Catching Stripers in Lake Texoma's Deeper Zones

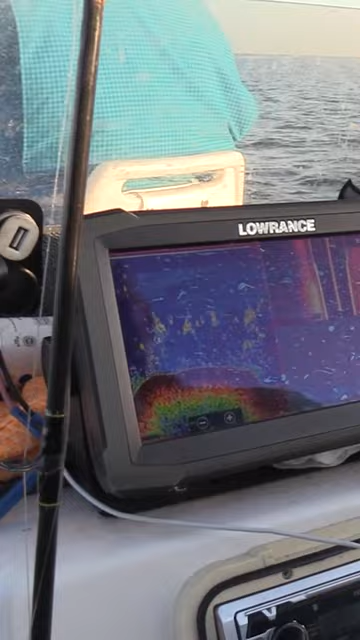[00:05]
Once I really start getting into these groups of fish, if you'll notice right here, see how all this right here starts to turn real white?
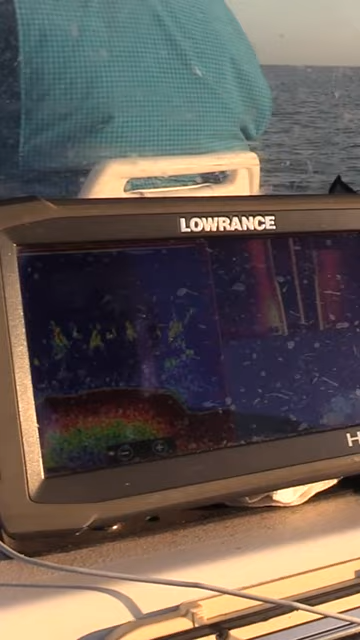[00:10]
That means we've got a lot of fish in that area. That's seeing out 250 feet to each side.
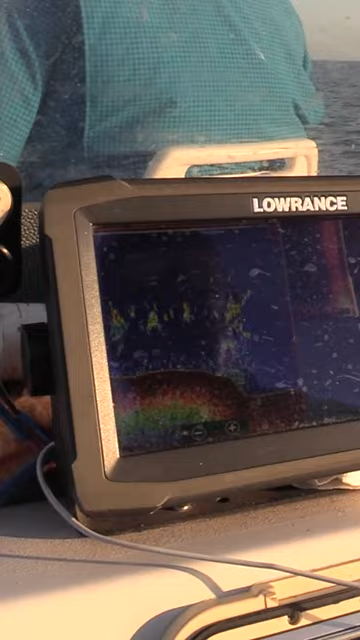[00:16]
So far in the wide open, we've been using the Cordell Pencil Popper, and we're going to change up to a jig, at least what I call them.